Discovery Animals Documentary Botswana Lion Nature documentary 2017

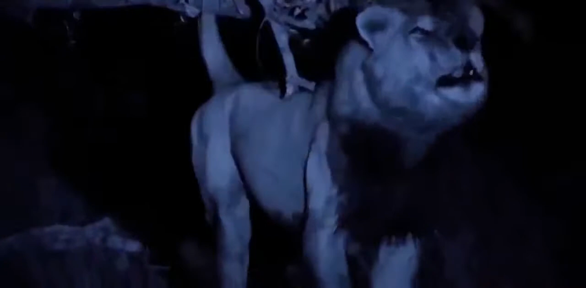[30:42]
But he marks it To tell Banda he was here
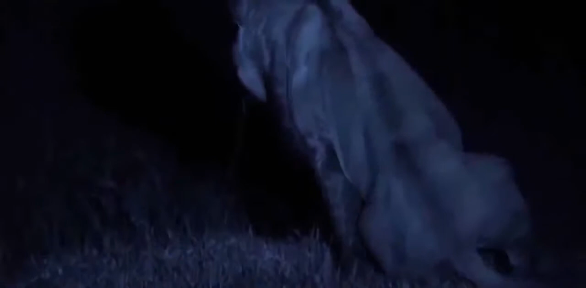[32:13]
Tao's exhausted But sleep doesn't come
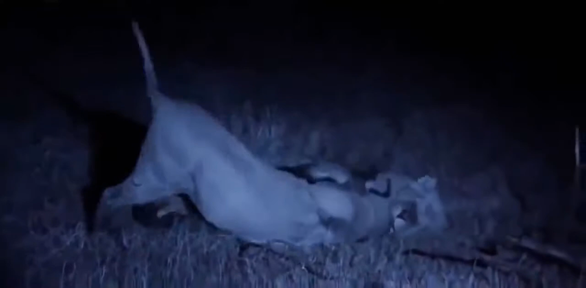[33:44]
Tao's relief Tao's relief Is unmistakable